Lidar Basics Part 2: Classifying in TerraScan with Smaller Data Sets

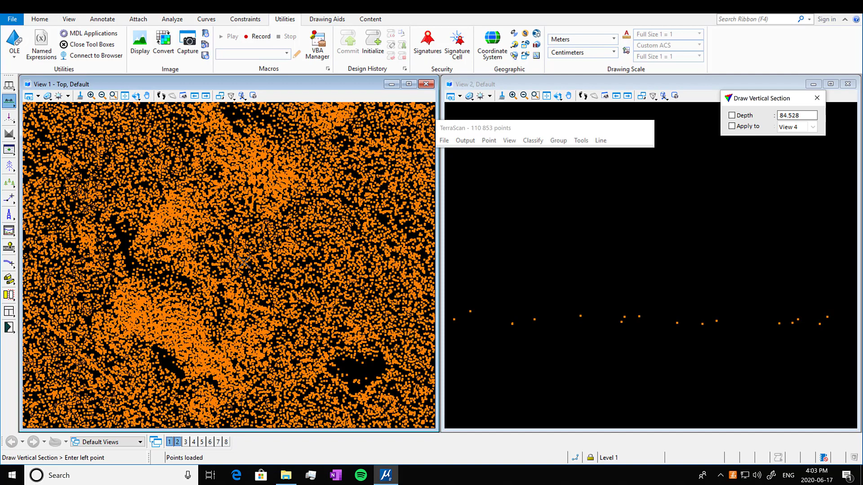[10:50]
We have our ground points. So this is when we classified and by ground and then saved only the ground points that were classified. So if you look at this, there is no trees at all.
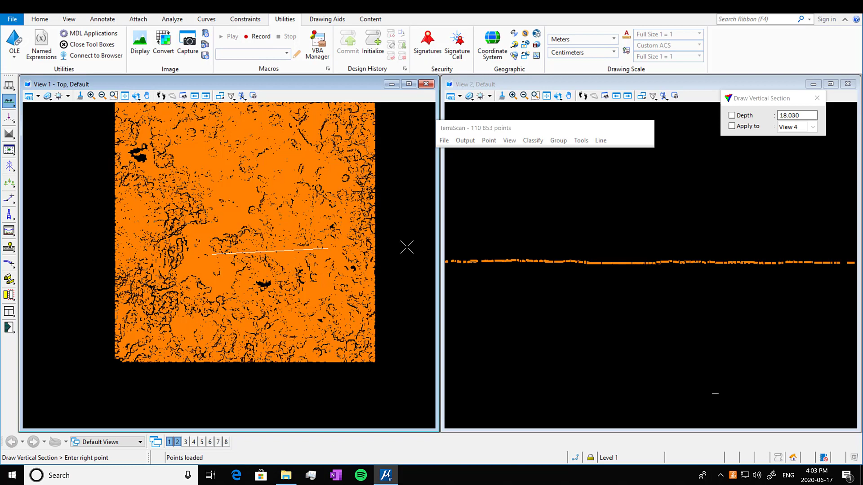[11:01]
We're going to look at a couple different views. We're just looking at the ground. This is a pretty low elevation change area. So it's fairly flat.
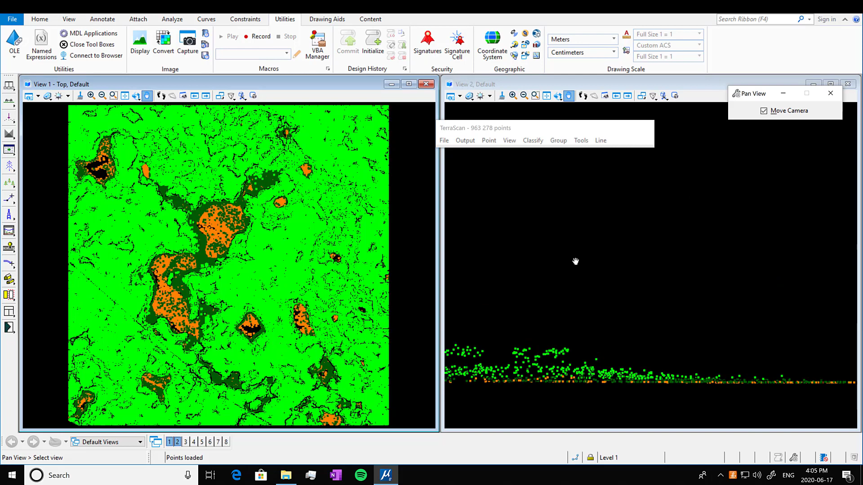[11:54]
And we're going to go in and now you can see that we have our vegetation on top of our ground level. So if we go into tools, show statistics, we now only have our ground class and our two vegetation classes.